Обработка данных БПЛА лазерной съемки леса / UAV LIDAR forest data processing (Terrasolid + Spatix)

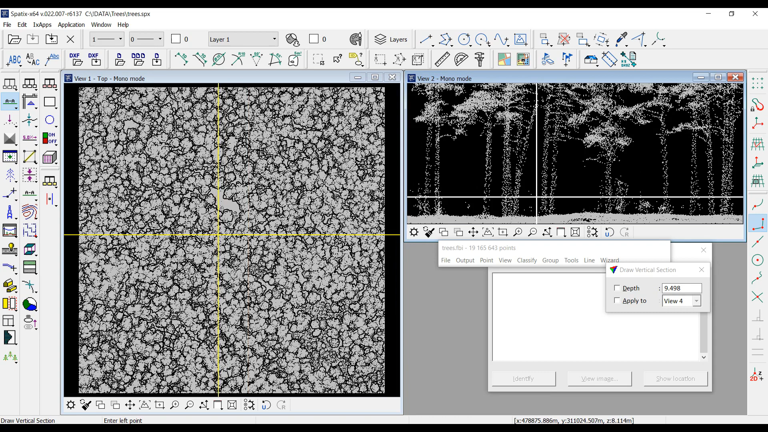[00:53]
что лазерные отражения имеют большую плотность и стволы деревьев хорошо выражены в данных съемке. Первая процедура, которую нужно произвести, это классификация данных.
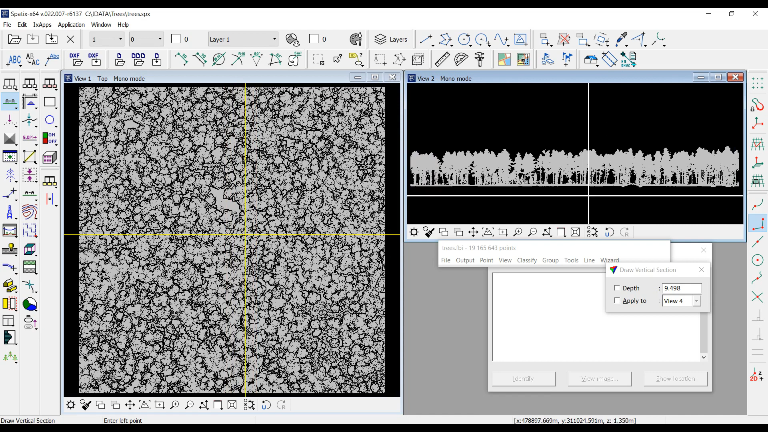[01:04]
Для этого я использую макрос. Основные шаги макроса – это классификация лазерных отражений от земной поверхности и классификация данных, находящихся на высоте более 50 см над землей.
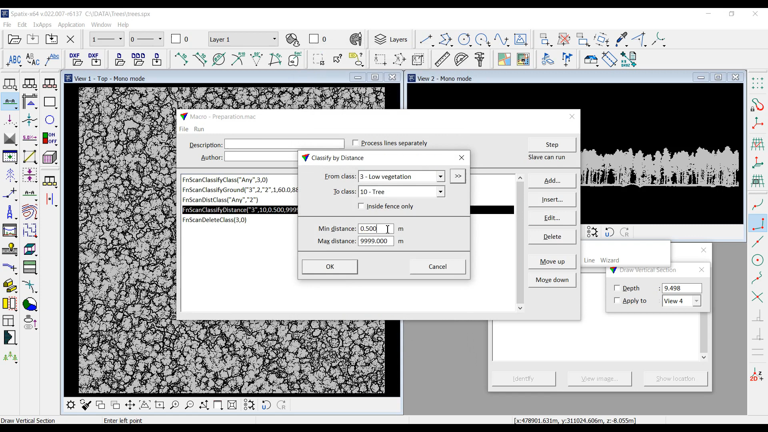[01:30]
Такие данные будут отнесены в класс 10. И с ними мы потом продолжим работу.
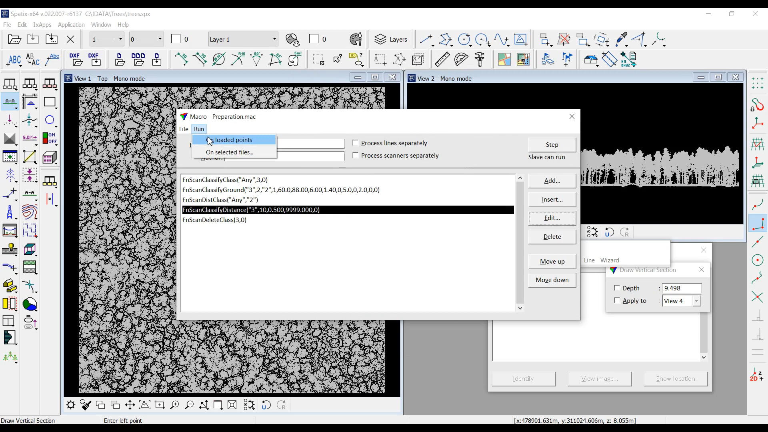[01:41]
Запускаем макрос. Ну и теперь нужно дождаться результатов его работы.
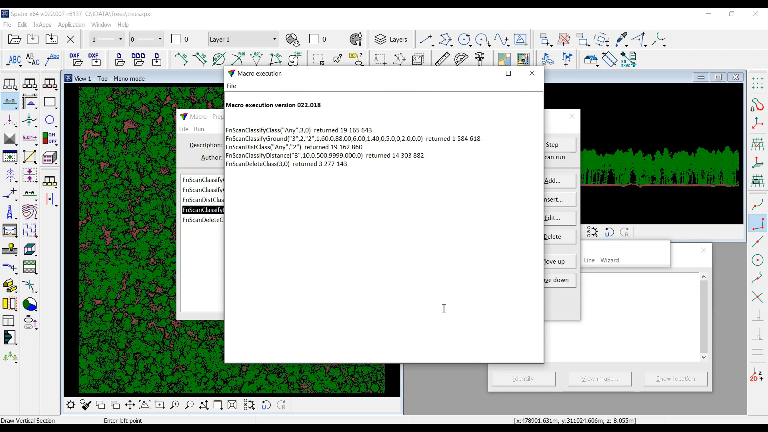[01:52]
Так выглядит классифицированное облако точек.
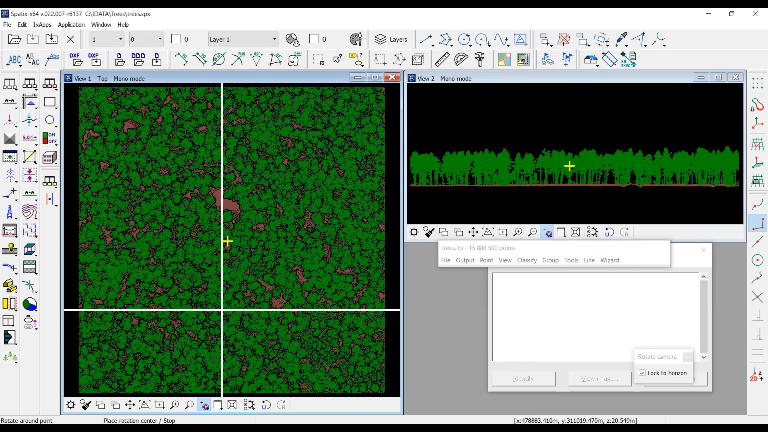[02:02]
Можем посмотреть на него с разных ракурсов. Следующий этап обработки – это сегментация объектов растительности. То есть фактически отделение деревьев друг от друга. Для этого Терраскан имеет специальный инструмент, который называется Assign Groups. Для сегментации деревьев, объектов растительности существует два алгоритма.
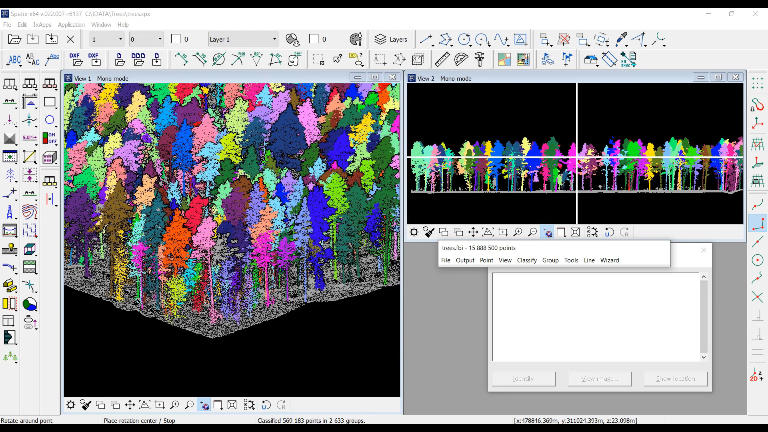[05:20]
стволов каждого отдельного дерева. Выставляем желаемые атрибуты векторных элементов. Выбираем инструмент Measure Trunk Diameters. В данном случае будем измерять диаметр стволов деревьев на высоте метр тридцать.
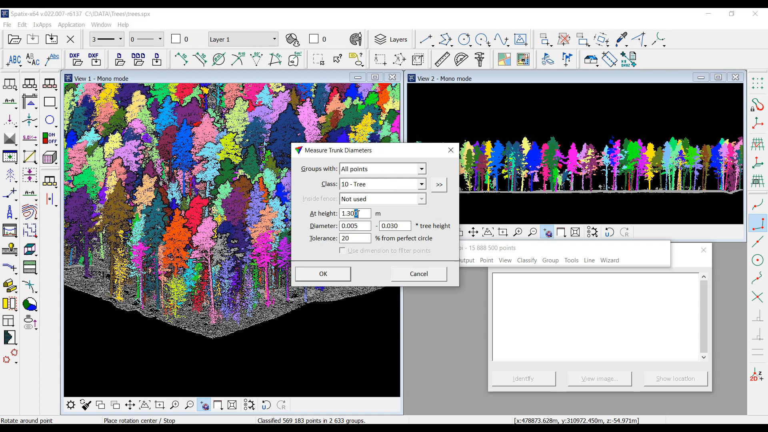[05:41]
В SPX-файл в результате работы этого инструмента у нас теперь помещены эллипсы для каждого дерева на высоте метр тридцать.
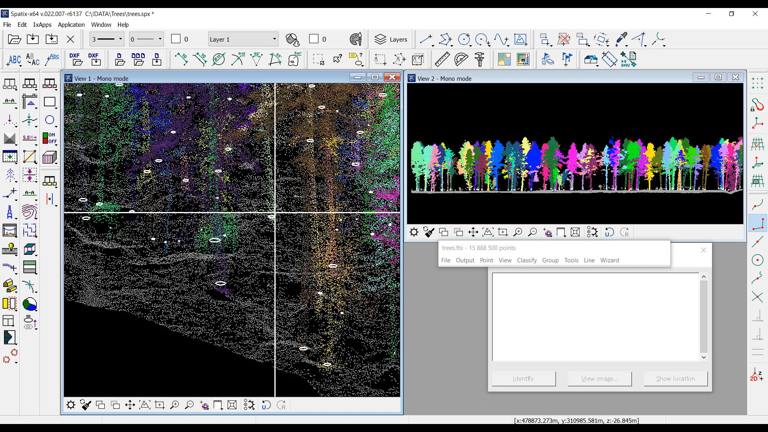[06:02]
То есть диаметр эллипса соответствует измеренному диаметру ствола. Для наглядности
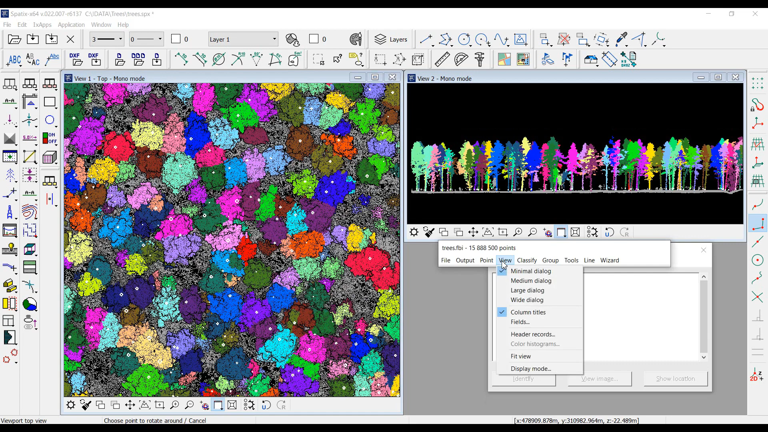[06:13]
включу отображение данных по высоте над землей.
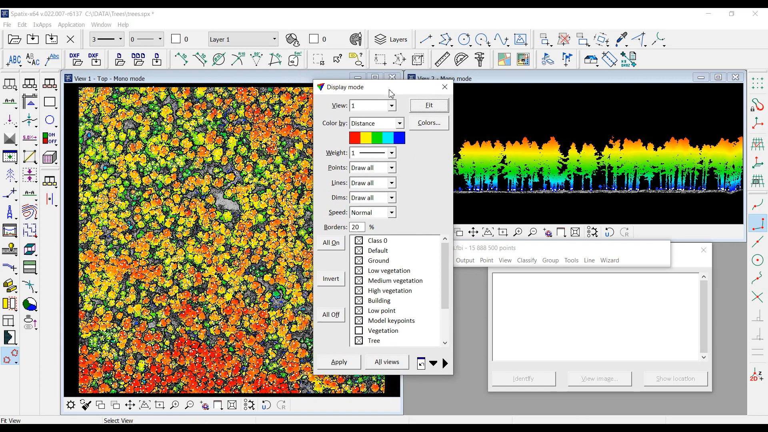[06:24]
Ну и можем выборочно проверить результат. Вот мы видим результат измерения диаметров стволов.
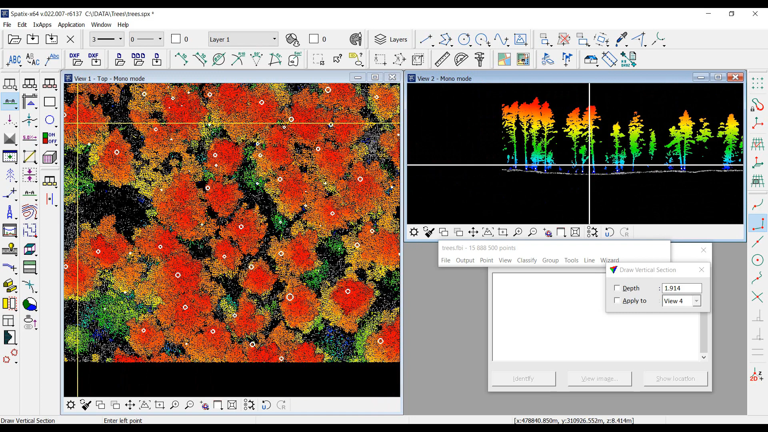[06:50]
Ну и последний этап обработки в данном случае – это экспорт полученных данных в текстовый файл. Убираем инструмент Write Group Info. Формат экспортируемых данных в данном случае у нас будет Tris Trunk. Указываем векторный слой, в котором размещены диаметры стволов.
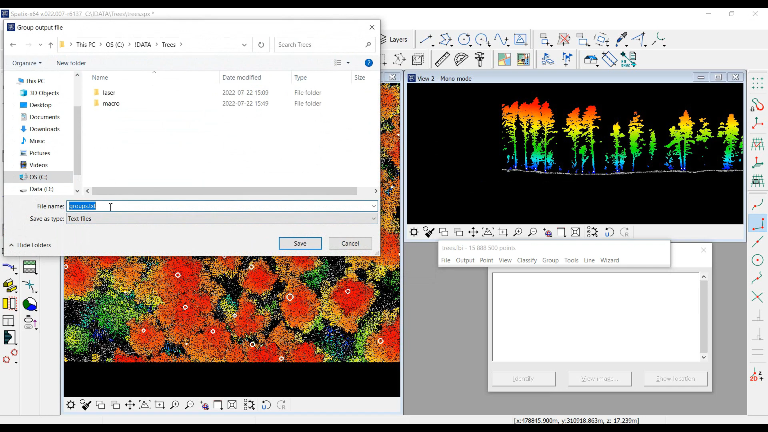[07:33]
Нажимаем ОК. И определяем название файла. Откроем получившийся файл. Здесь можно увидеть, что для каждого объекта, для каждого дерева у нас представлены следующие поля.